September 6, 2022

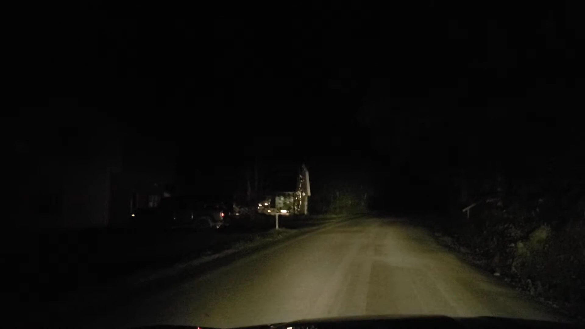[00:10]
my gut instinct was correct, I did not get myself lost, here I am coming up on the barn with all the license plates, so that's pretty cool.